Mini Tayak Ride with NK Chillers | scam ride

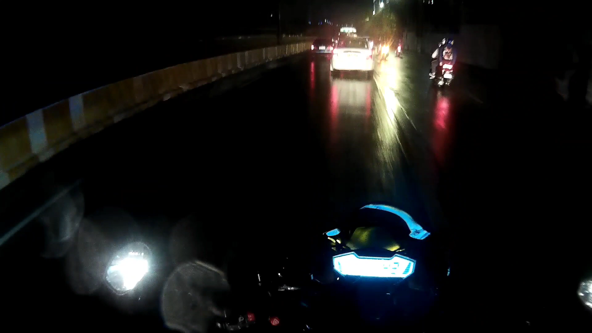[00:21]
Medyo madilim pa kasi alas 5 at medyo maulan, no? So, mamaya on ko ulit yung camera. Mag-intro muna tayo, no? Alright!
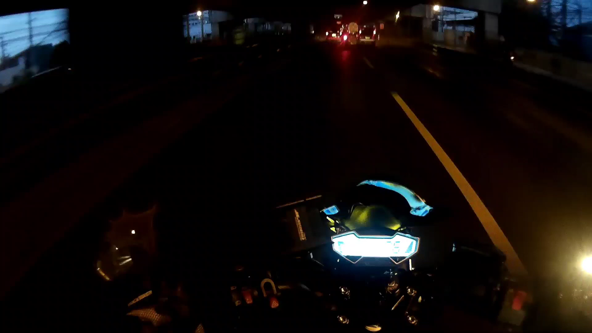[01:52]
So, nandito na tayo sa SLEX.
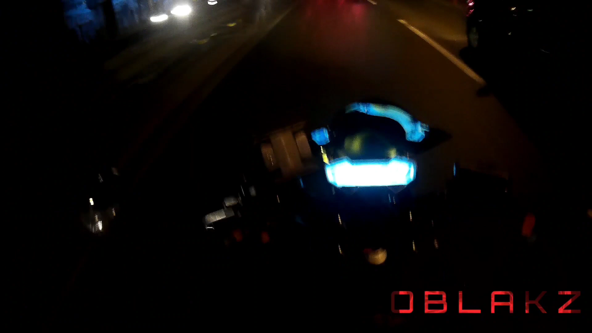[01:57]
Time check tayo, 5:59 AM. At sobrang dilim pa rin, mga lods.
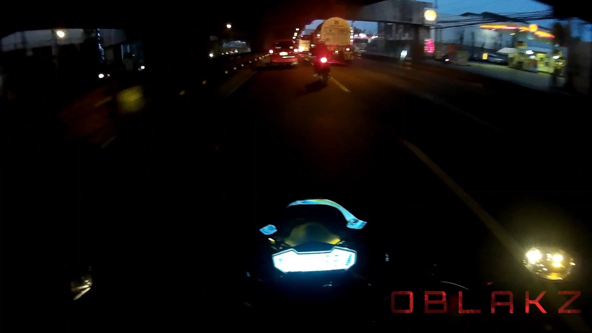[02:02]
Ayun o, mukhang wet ride to. Ang masama dito, wala ako raincoat. Ano naman yun?
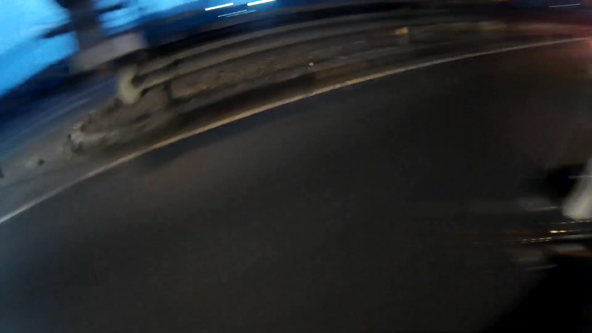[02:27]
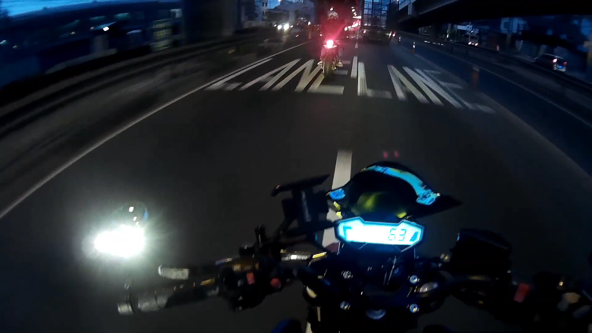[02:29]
Ayaw na. Traffic ganitong oras sa SLEX, ang daming sasakyan.